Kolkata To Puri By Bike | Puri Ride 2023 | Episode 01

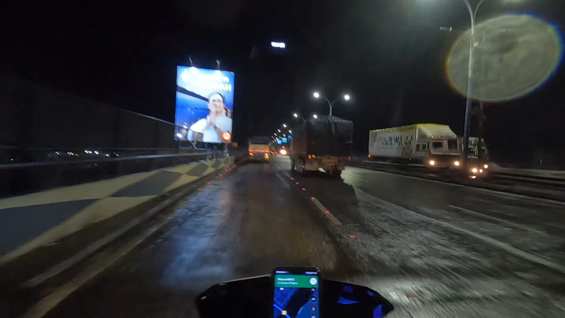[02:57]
রাত 3:12 বাজে, আর এখন আমরা পৌঁছে গেছি বিদ্যাসাগর সেতু, সেকেন্ড হুগলি ব্রিজ। আমরা ফার্স্ট হল্ট নেব হচ্ছে কোলাঘাট। আমাদের রুট হচ্ছে NH-16 ধরে কোলাঘাট হয়ে
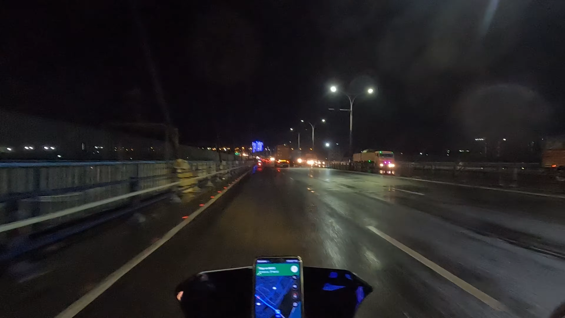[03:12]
জলেশ্বর, বালাসোর, ভদ্রক, কটক, ভুবনেশ্বর হয়ে পুরী। মোটামুটি 498 kilometers অ্যাজ পার গুগল ফ্রম আওয়ার হাউস। দেখা যাক আমরা কখন পৌঁছই। আমরা ফার্স্ট ব্রেক নেব হচ্ছে কোলাঘাটে 40, তার আগে আমরা কোনো ব্রেক নেব না। আর আমরা আপাতত প্ল্যান এরকম আছে যে ব্রেকফাস্টটা করব বালাসোর পেরিয়ে কিংবা বালাসোরের কাছে।
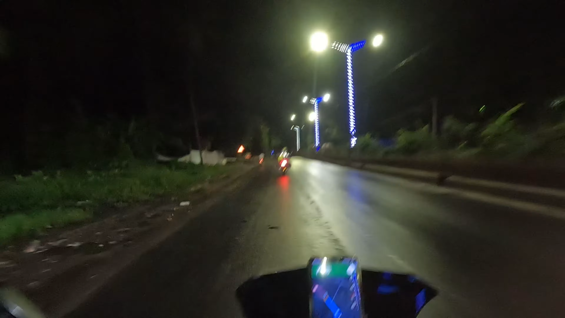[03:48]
এই প্রথমবার, এতবার যে ট্যুরিং করছি, এই প্রথমবার আমরা কিন্তু রাতে বেরোলাম।
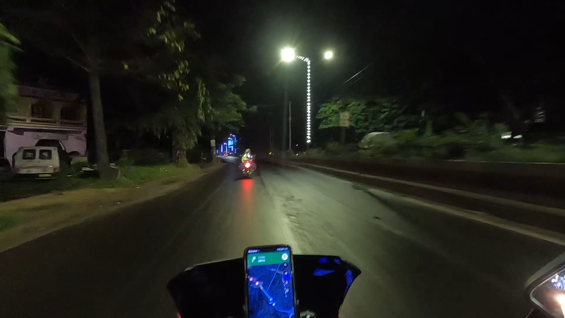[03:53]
বৃষ্টির তো সম্ভাবনা আছে, এই বৃষ্টি তো হচ্ছে, কখনো হচ্ছে কখনো থেমে যাচ্ছে। এবার ভারী বৃষ্টি হলে কিন্তু আমাদের কোথাও একটু হল্ট করতেই হবে, তখন আবার একটু টাইম লস হয়ে যাবে। উঠে গেলাম আমরা NH-16, আর এখন এখান থেকে একদম সোজা আমাদের ডেস্টিনেশন।
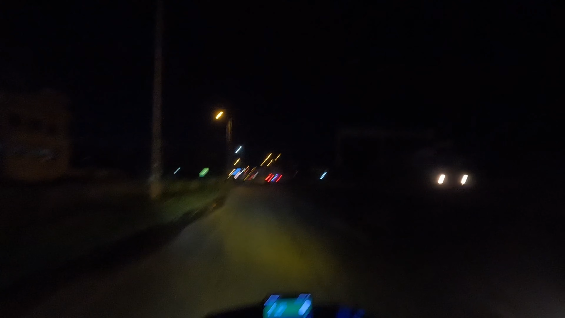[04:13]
এই NH-16 ধরেই আমাদের পুরো এগোতে হবে আমাদের ডেস্টিনেশনের দিকে। কোলাঘাট আমরা পৌঁছে গেলাম, আর
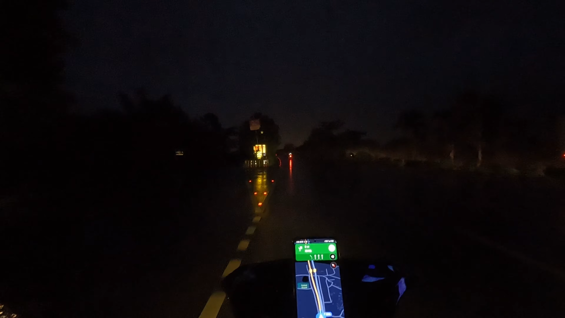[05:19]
বেশ ভালো লাগছে রাত্রিবেলা রাইডটা করে, আস্তে আস্তে ভোরের আলো দেখা, একটা সুন্দর এক্সপিরিয়েন্স।
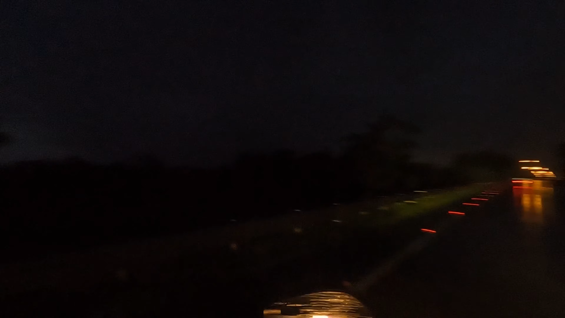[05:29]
এই যে আমাদের ফেমাস কোলাঘাট ব্রিজ, নিচে রূপনারায়ণ নদী, দারুণ লাগছে, দারুণ লাগছে। এখান থেকে